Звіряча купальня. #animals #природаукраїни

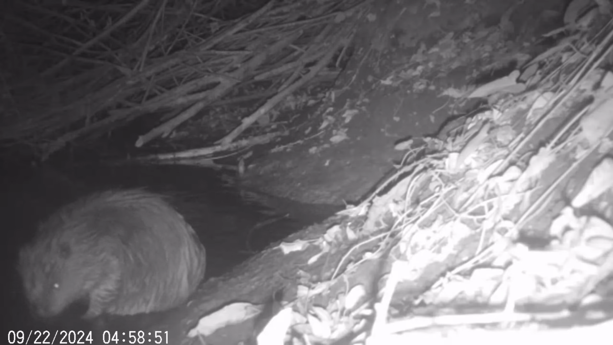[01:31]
Недарма бобри виходять зі своїх нір в темну пору доби. І як колись влітку лелеки у гнізді чистили своє пір'я, Бобри багато часу приділяють догляду за хутром.
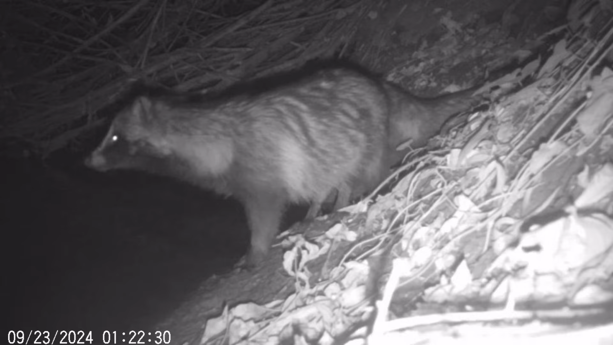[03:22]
Зарослі береги річок – улюблене місце мешкання єнотоподібних собак.
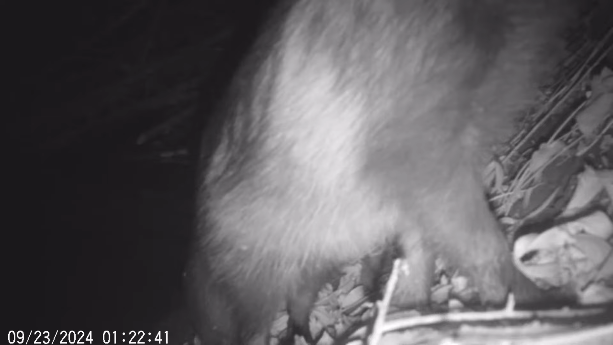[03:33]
Цей один помітив фотопастку, вирішив перевірити.
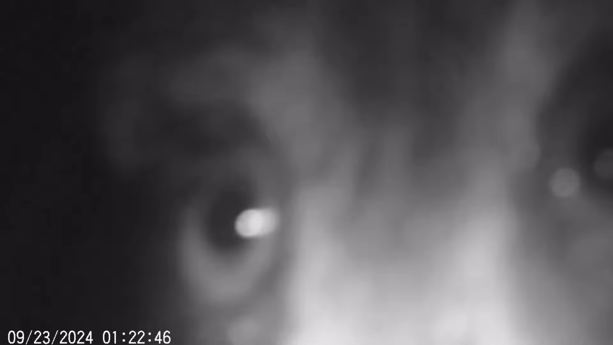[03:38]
Відчув запах людини та й злякався.
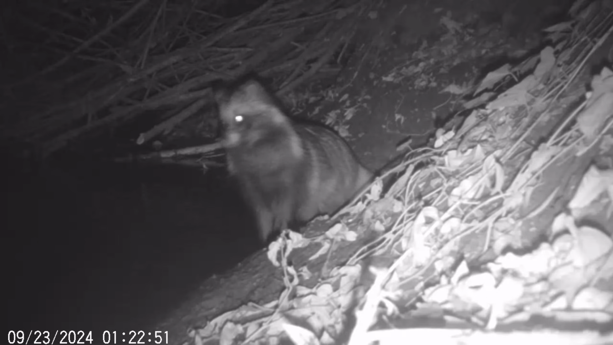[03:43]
До іншого щось не дійшло. Його більше турбує бобрячий запах. Треба потертися, своїм духом помітити цю місцину, потоптатися тут. Єнотоподібні собаки ведуть наземний спосіб життя. Але й води не цураються.
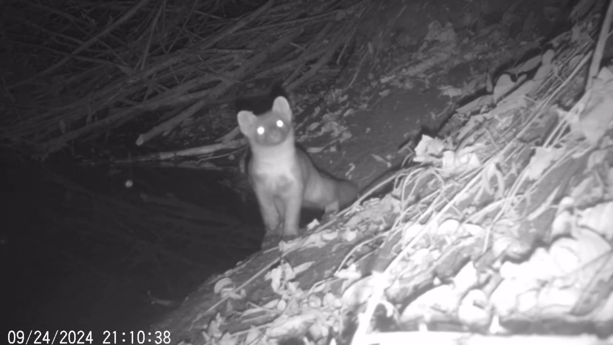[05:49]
Не знаю, як ви, а я вперше бачу, як куниця п'є воду.
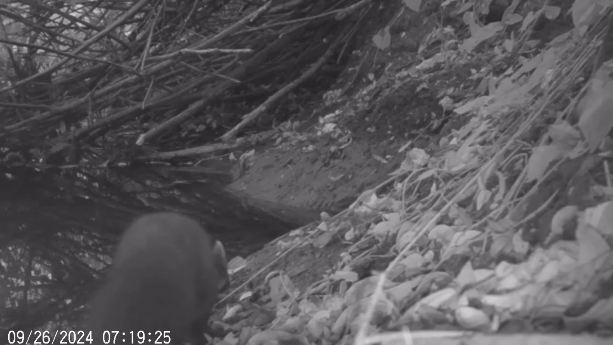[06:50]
О сьомій ранку вже видно. Куниця насторожена. Скочила на стежку, але когось злякалась і шугонула в нетрі вербового коріння. Звідти її ніхто не дістане.